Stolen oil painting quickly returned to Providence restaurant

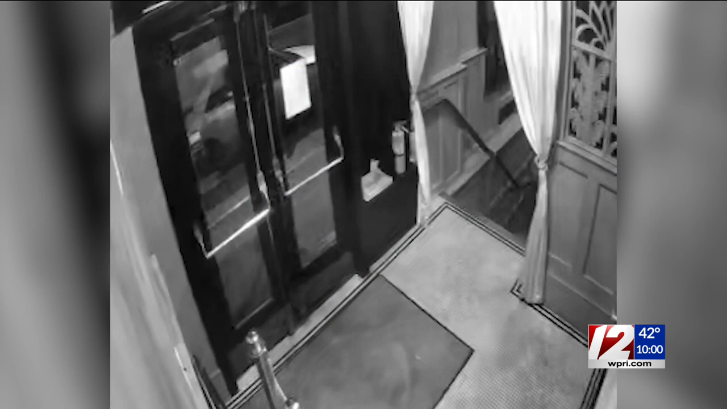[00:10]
The restaurant and bar posted this surveillance video asking for the public's help to find the person responsible for stealing the painting of George Washington.
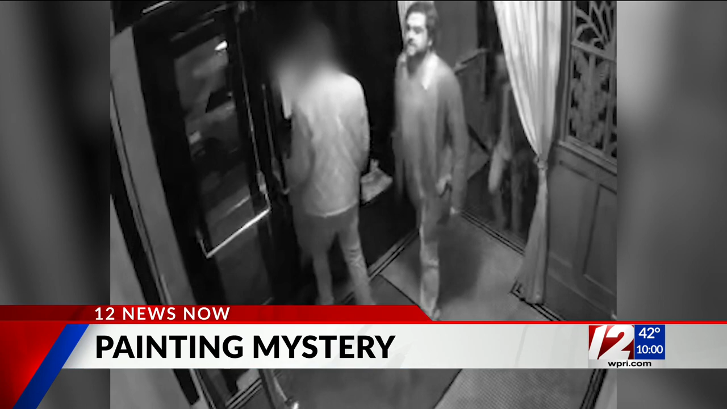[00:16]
Today, that painting magically appeared at the side door.
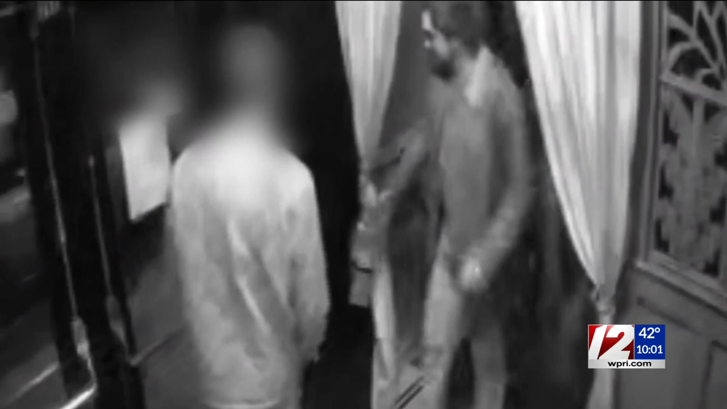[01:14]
The video showed three gentlemen walking up the stairs from our hide speakeasy downstairs and taking the George Washington off our wall.
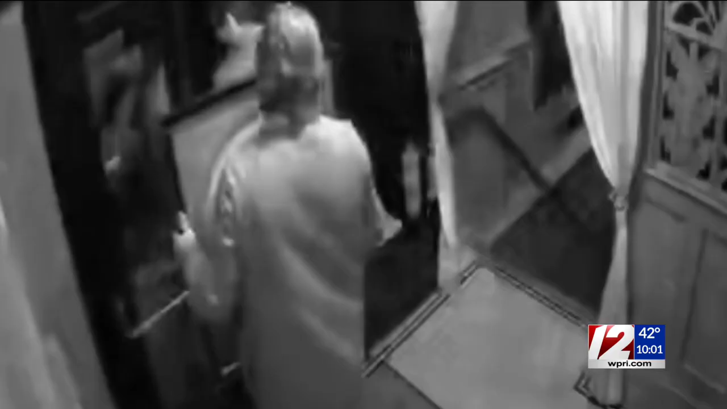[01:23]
That surveillance video was posted on the restaurant's social media, and it was soon shared far and wide.